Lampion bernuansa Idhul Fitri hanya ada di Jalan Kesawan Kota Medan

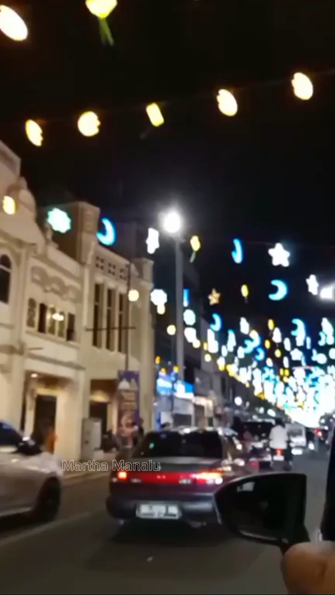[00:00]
Indahnya kota Medan di malam hari, teman-teman. Ini aku ambil video ketika kita melintas jalan di alun-alun kota Medan.
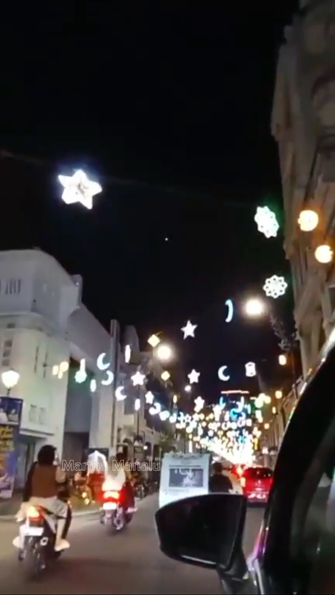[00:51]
Lampu-lampu hias yang menggambarkan hari Lebaran ataupun Idul Fitri, berupa bintang, bulan sabit, dan ketupat juga sebanyak 10.000, teman-teman. Nah, ini dia, kalian bisa datang langsung ke sini karena ini dibuat untuk kita yang menggunakan jalan, bahkan yang ingin untuk berfoto-foto maupun mengambil video,